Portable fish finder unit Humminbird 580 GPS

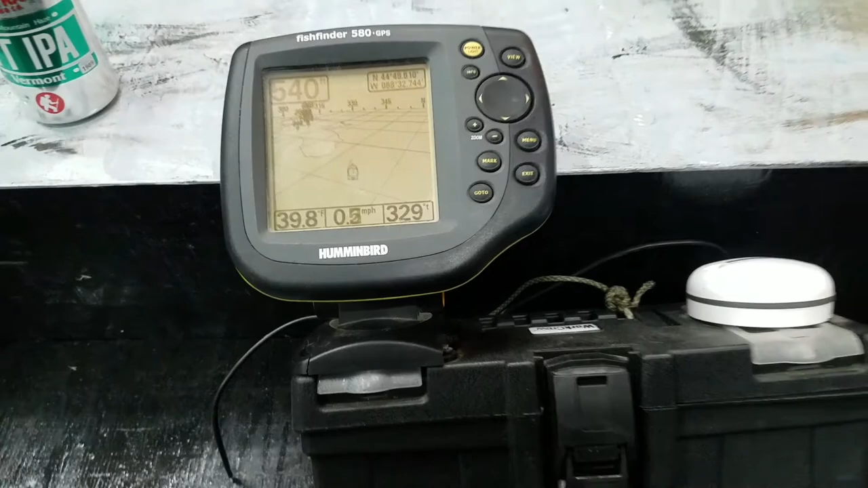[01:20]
It marks some really good structure and fish. So I've got the transducer setup coming out of the box.
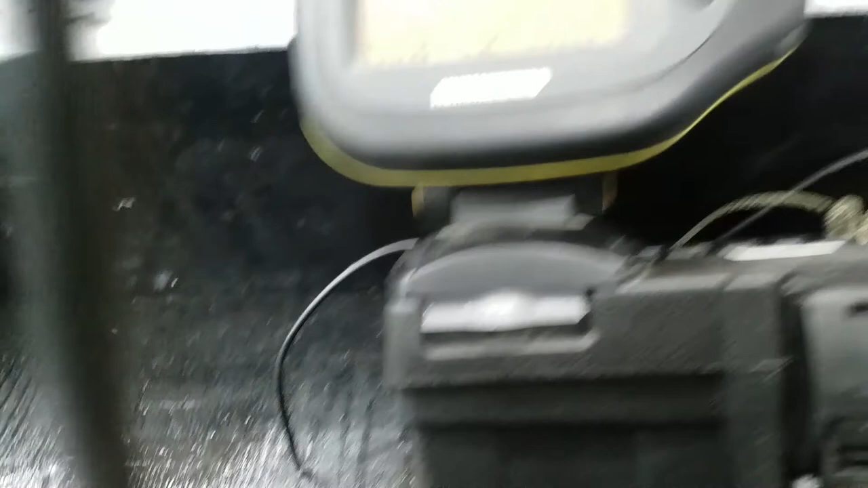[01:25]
It runs on this three-quarter inch piece of PEX pipe. It's all beat up. I've got an alligator clamp that I use to clamp to the side of the boat.
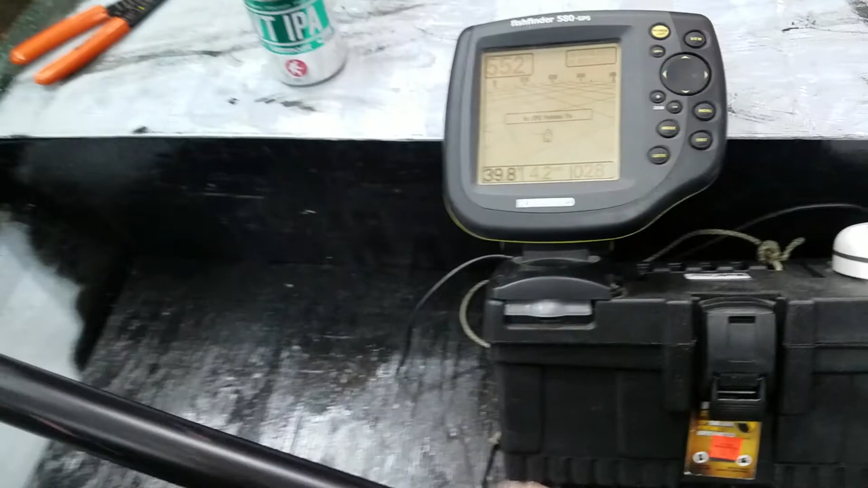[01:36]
And that transducer wire runs right through that PEX and out here, and I've got it just bolted right on there.
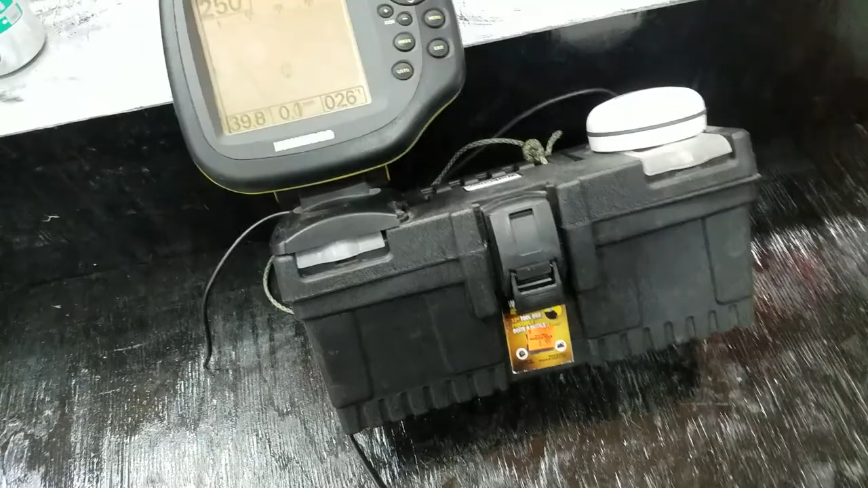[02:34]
I noticed with the GPS, and I don't know how accurate that is because it says I'm going 0.2 miles an hour right now.
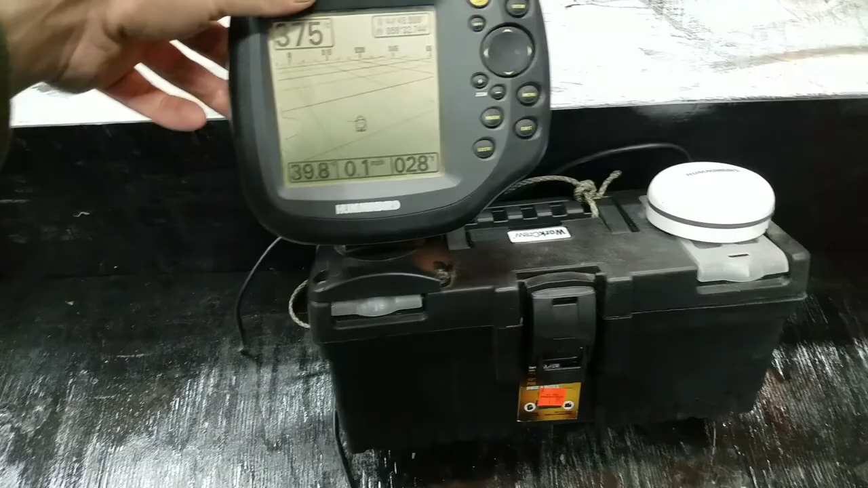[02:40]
But it's been a sweet setup. I just want to make a video before I took it all apart, disassembled it, and hardwired it into the bass boat.